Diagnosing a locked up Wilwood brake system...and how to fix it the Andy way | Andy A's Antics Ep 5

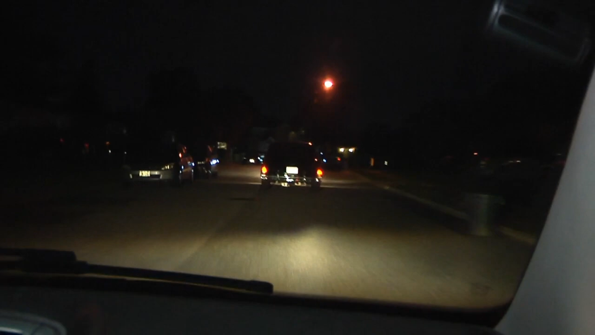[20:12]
Can't use the brake lights. It's stopping though.
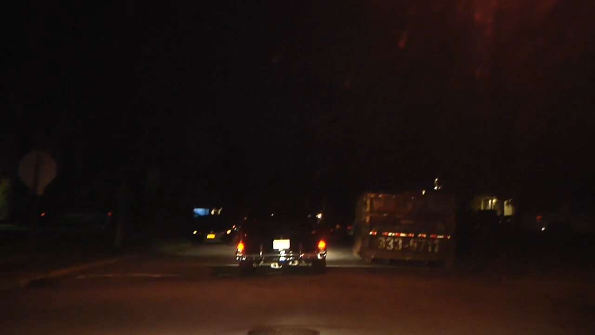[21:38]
Holy shit! It did a burnout!